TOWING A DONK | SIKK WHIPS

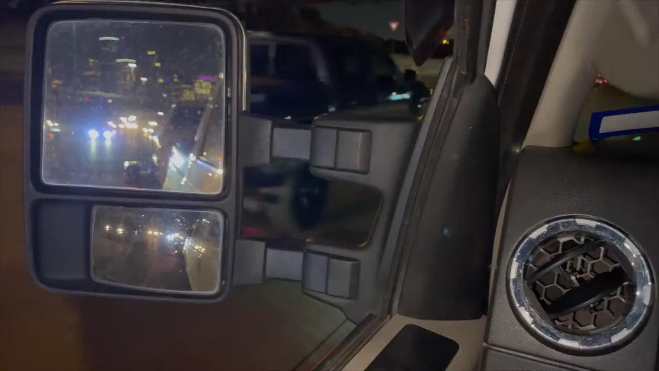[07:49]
All right, so I got my little lights on, but I just dropped off the car. I don't know if you guys can see it.